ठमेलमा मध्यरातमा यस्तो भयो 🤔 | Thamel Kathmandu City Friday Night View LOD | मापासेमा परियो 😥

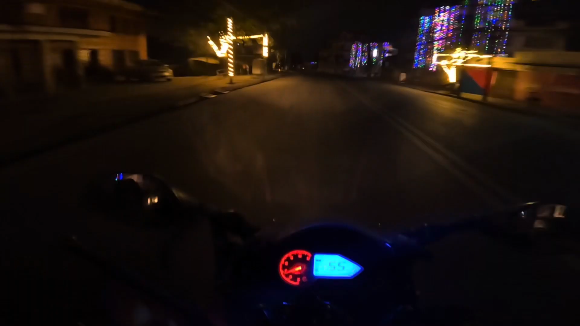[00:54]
बौद्धसम्म गएर फेरि बौद्धदेखि हामी खमेलतिर राउन्ड मार्दैछौँ है त गाइस.
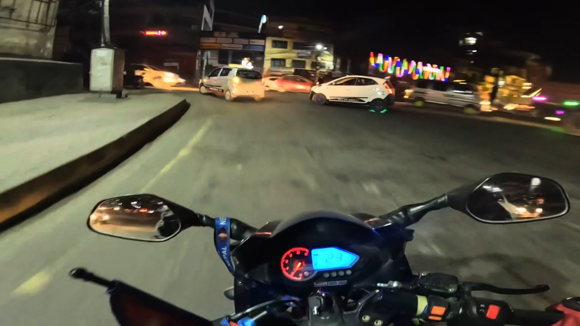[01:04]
आमा मलाई त राम्रै गयो रहेछ त. को आउँदैछ अरे यहाँ अतिथी आज पन्ध्र छ अरे. टिकट चाहिँ नर्मल टिकट 6,000 अरे, भिआइपी 30,000.
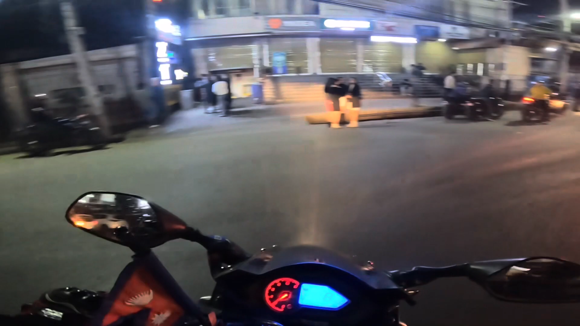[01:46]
अब चाहिँ गाइस हामी सिधै थमेलतिर लाग्यौँ है. यहाँ चाहिँ त्यो चेकिङ पनि छ जस्तो छ होइन. ठ्याक्कै फर्किँदै चेकिङमा पऱ्यो.